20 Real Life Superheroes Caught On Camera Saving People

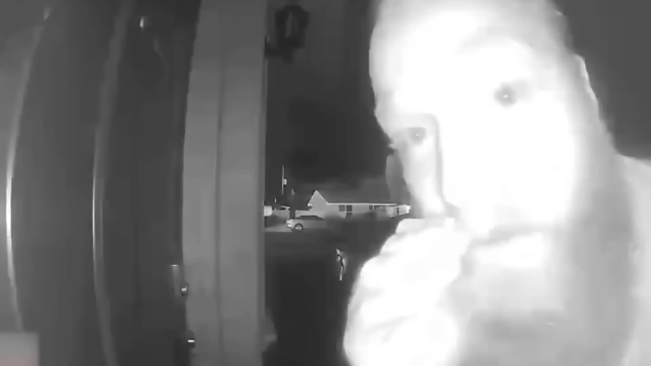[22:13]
A quick-thinking man in Arizona is now being called a hero because he was the one who warned the family that their house was on fire.
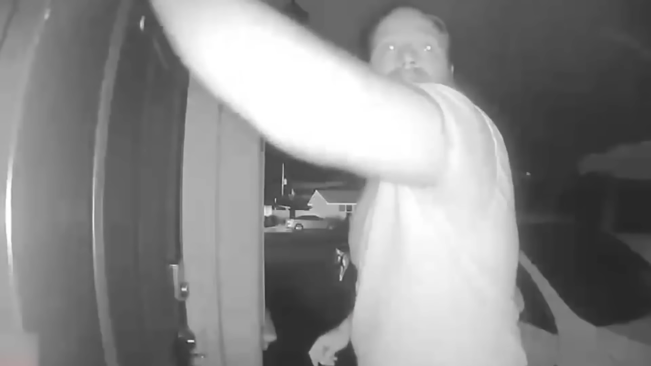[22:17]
I started pounding on the windows, on the windows like that, and yelling and screaming, Byers said.
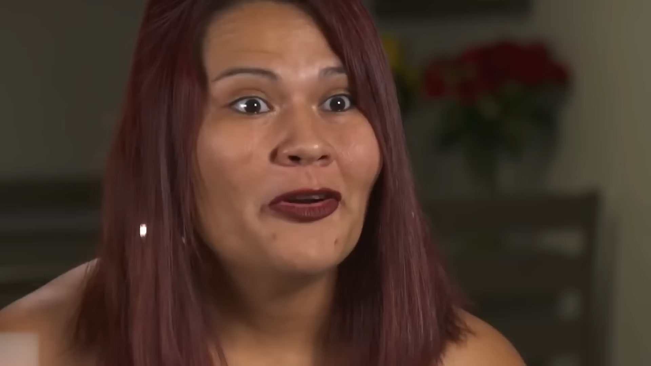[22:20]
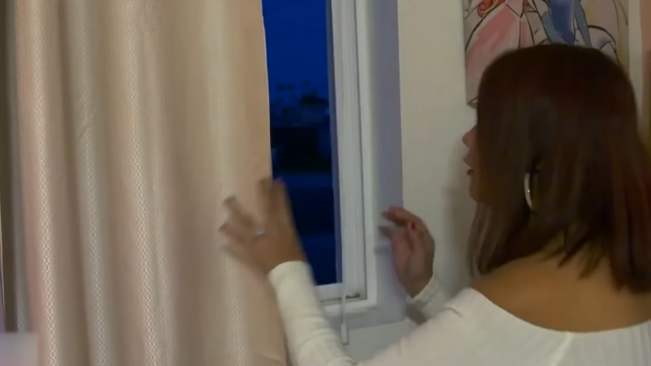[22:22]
I honestly thought someone was breaking in my house, Castaneda said of the noise that Byers was making to alert her to the impeding danger.
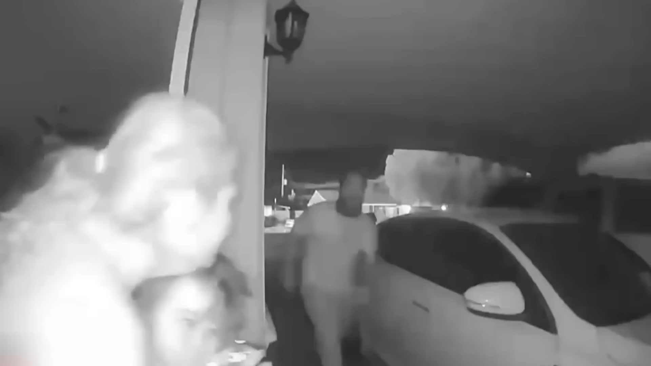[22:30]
The mother of two girls jumped into action and gave Byers one of her daughters.
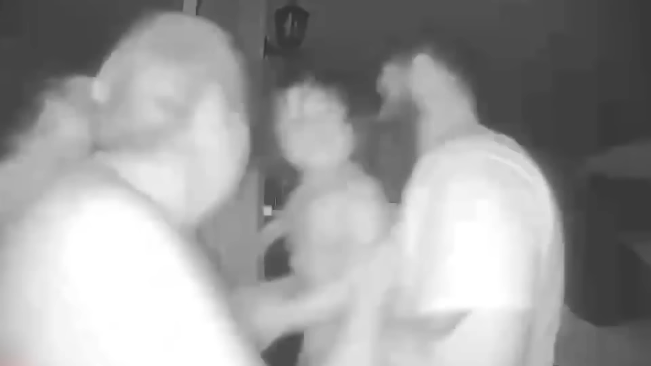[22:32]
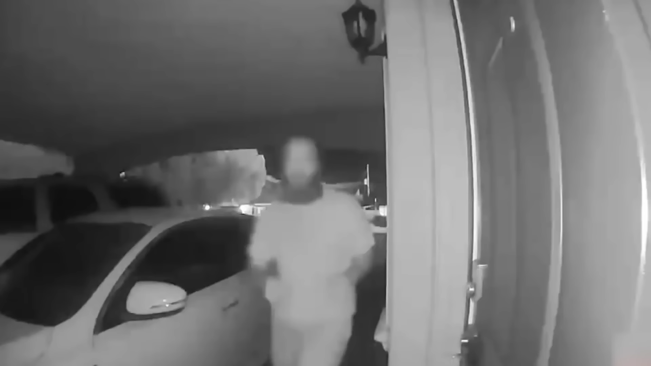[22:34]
Byers carried her to safety and then ran back to get the other child.
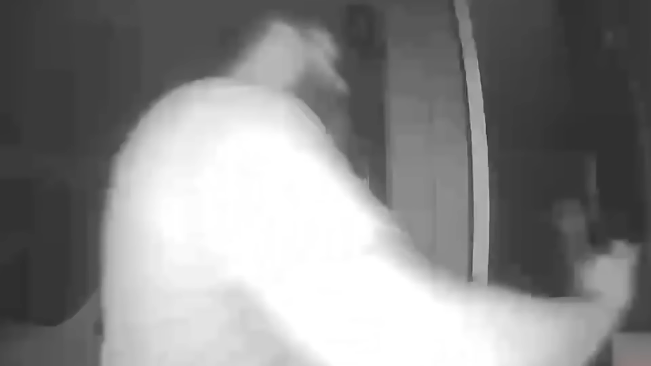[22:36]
He then came back a third time to check on Castaneda.